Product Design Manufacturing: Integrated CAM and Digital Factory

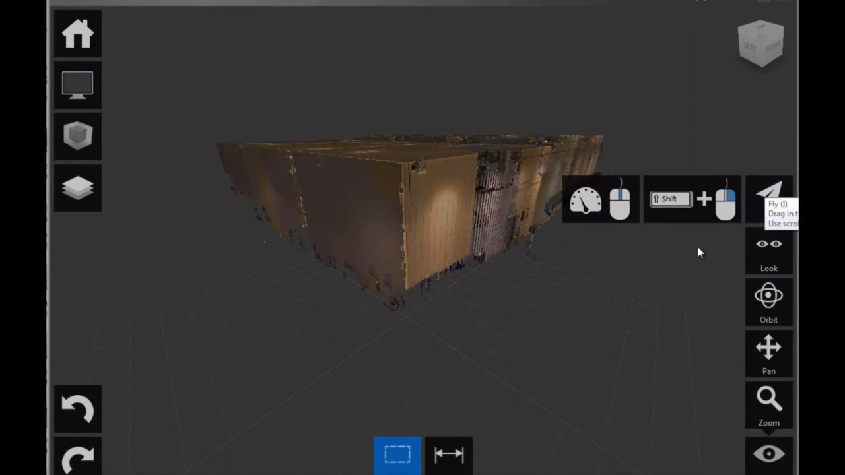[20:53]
Maybe I want to go inside of it. But what's, you know, the key of Recap is to be able to modify those point clouds. You know, those are real point clouds.
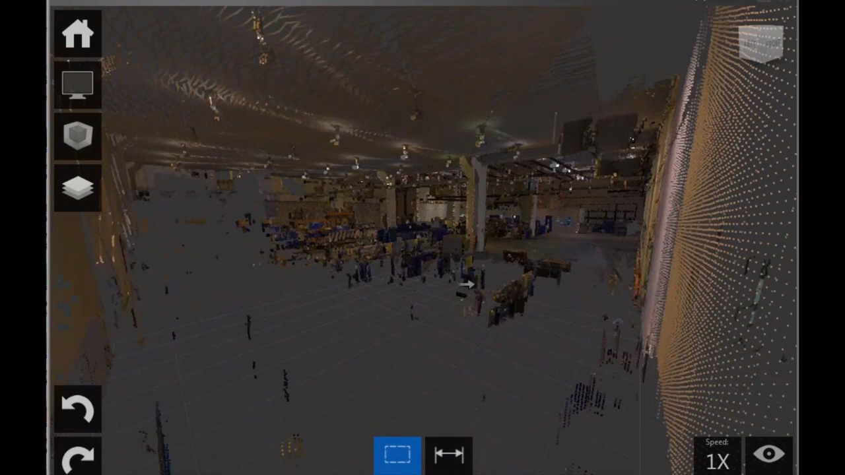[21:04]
You can see your factory inside of it.
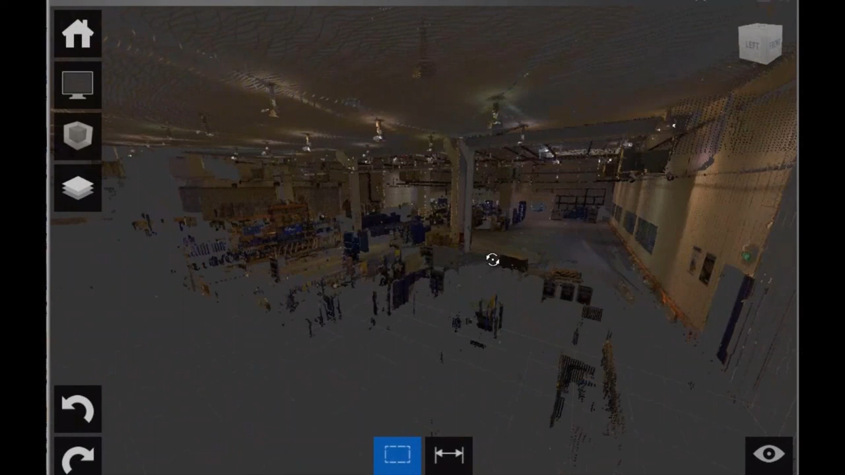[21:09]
What we want to do is we want to do a little bit of cleanup because there's a lot of stuff. You know, lights we don't need.
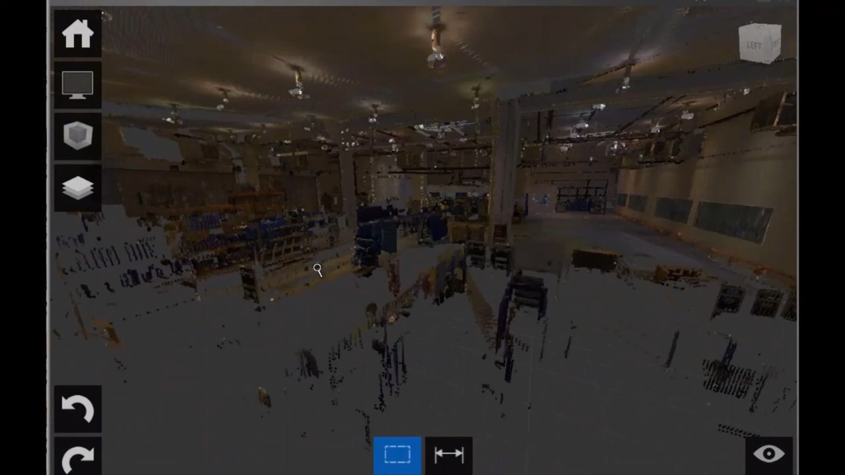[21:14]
Ceiling we might need maybe for the height of it. Those bins and machines and everything like this, maybe not that much. So what we're going to do is we're going to simply clean that up. And we have tools for that inside of Recap. Recap is a great, great software.
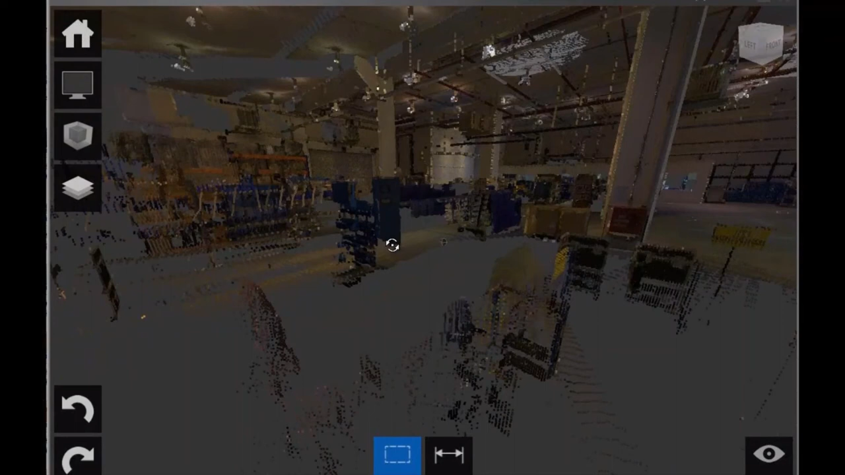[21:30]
So let's modify this just a little bit. What I want to do is I want to take this and bring it down just a little bit just to have a better view.
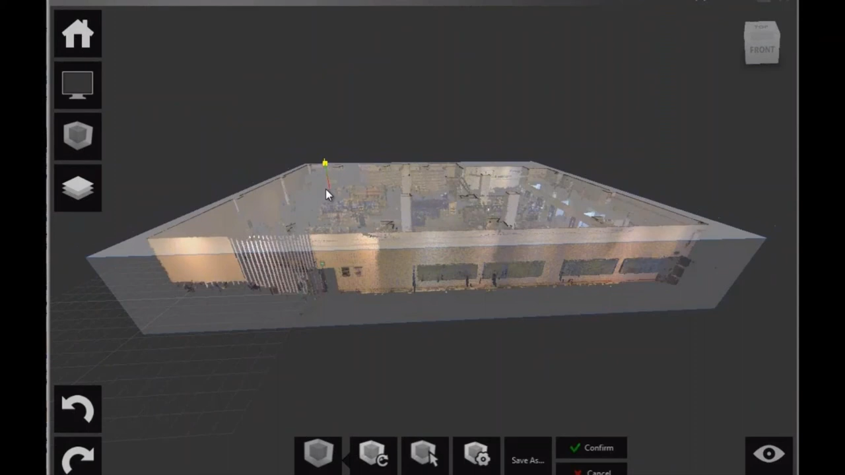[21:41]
And I don't know if you noticed how simple it is to just cut right into the point cloud to get you a better view of what you need.
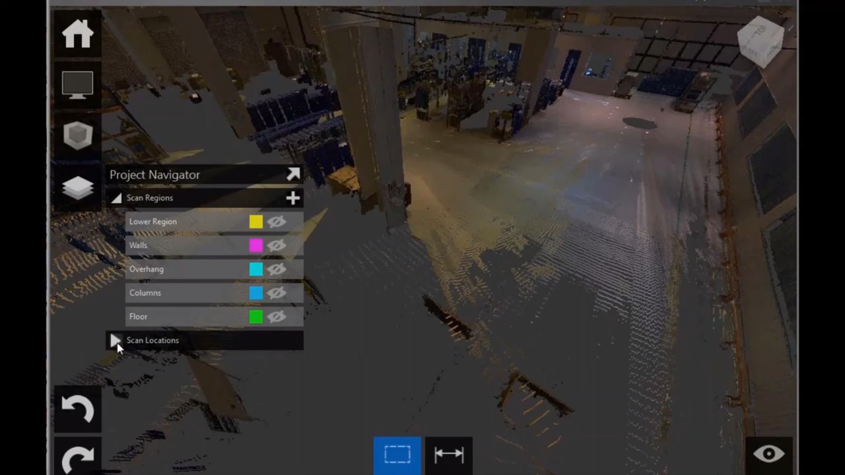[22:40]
And you can simply remove that floor because it gathered, you know, it made it like, it created a midpoint or midplane of those points. And now this is floor. So you can create layers like this until you get exactly what you need.
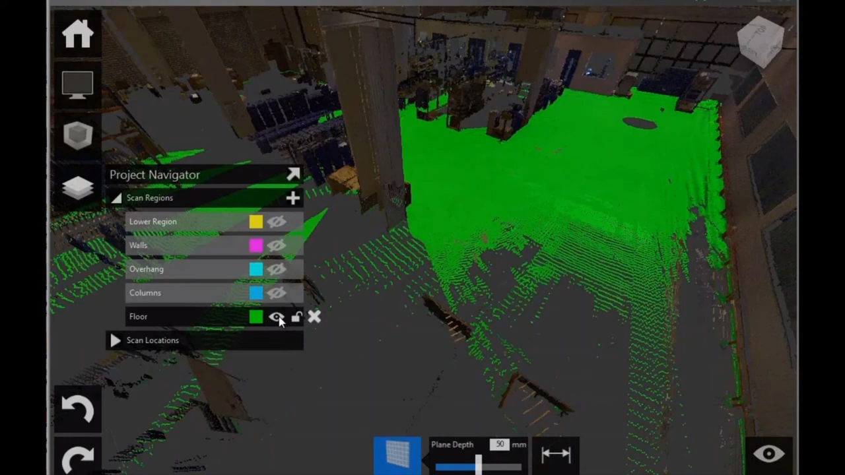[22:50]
And what we need in that case is simply the column. So if I zoom in like this, as you can see, this is a very complete scan. And it didn't take long.
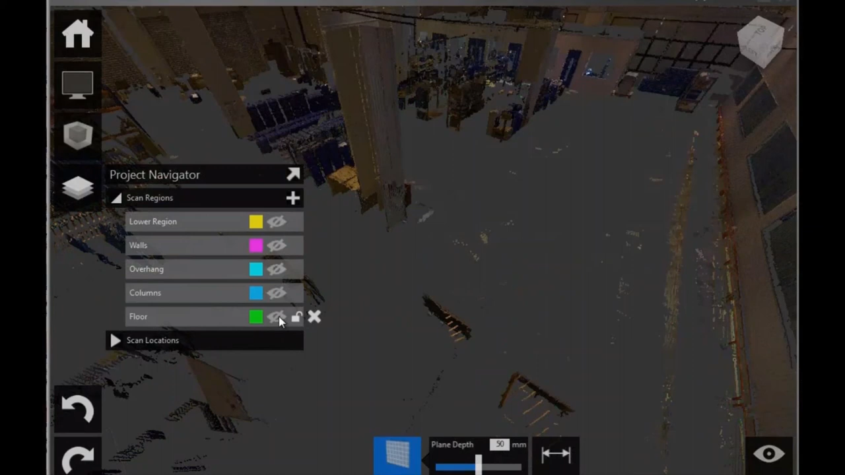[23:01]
I don't know if you ever did a 3D scanning of your factory. It is pretty rapid. And the result is just amazing. There's no drawing.
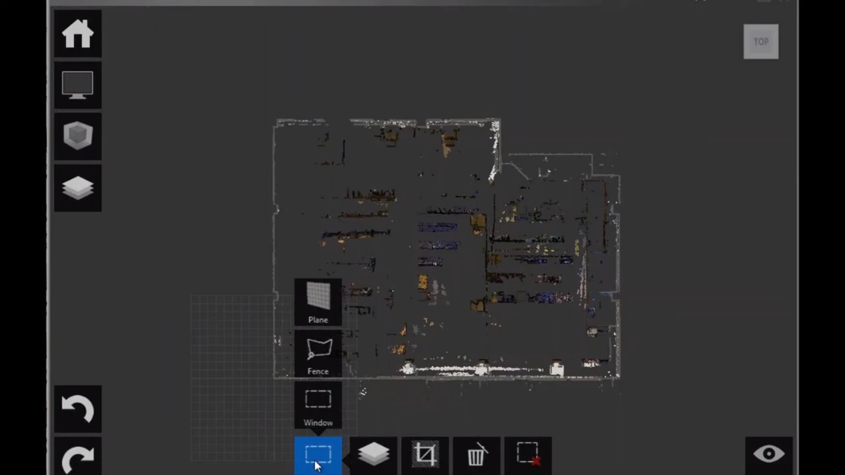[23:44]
I know my floor is not there. So I could put it in there. Or I could be, you know, adding a new region as well if I don't want to delete those points. But most of the times what I want to do is I just want to keep what I need. So we can see we have a lot of noise up there. We can see the four columns that we have. There's one there.